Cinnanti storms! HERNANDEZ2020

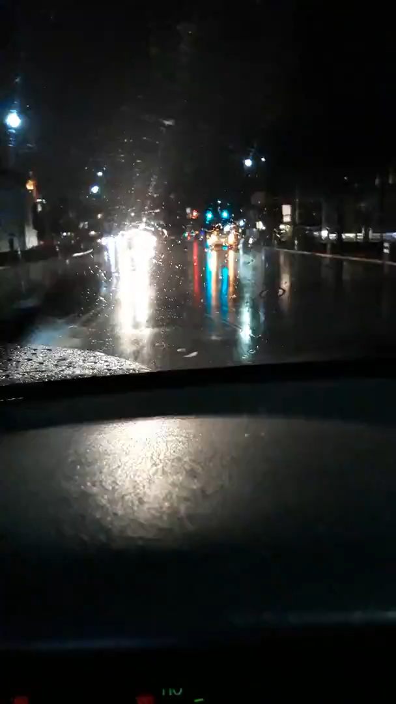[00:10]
Ohio, and it's raining and it's so hard to see the streets.
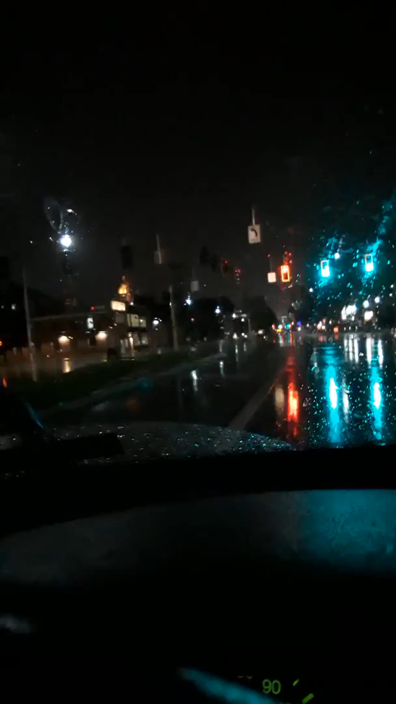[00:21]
So we're moving along nicely. Now, Chatfield College. I'm trying to find somewhere to park because it's raining and I don't want to drive in the rain anymore and I'm tired.